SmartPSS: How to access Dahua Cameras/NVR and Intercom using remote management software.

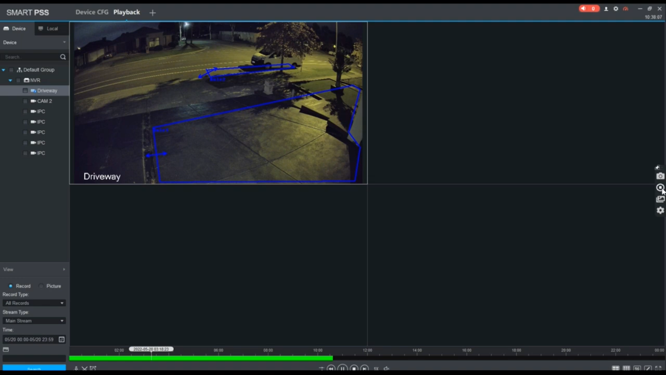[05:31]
can do the same thing for door access and it supports up to 256 cameras 64 channels and it can also it also supports intercoms and our day-to-day monitoring systems so I hope you like this video please do subscribe to our channel now see you in the next one